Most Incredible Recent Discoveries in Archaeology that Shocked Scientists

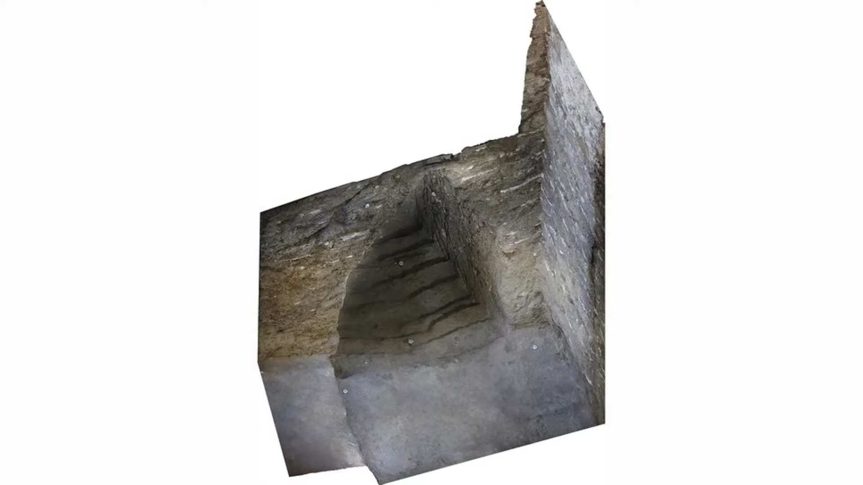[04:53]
Until they find a way to safely excavate the enigmatic stairway, archaeologists have reburied the passageway and arched to protect them from damage. This discovery is truly incredible and reveals the secrets of an ancient civilization that still fascinates us today.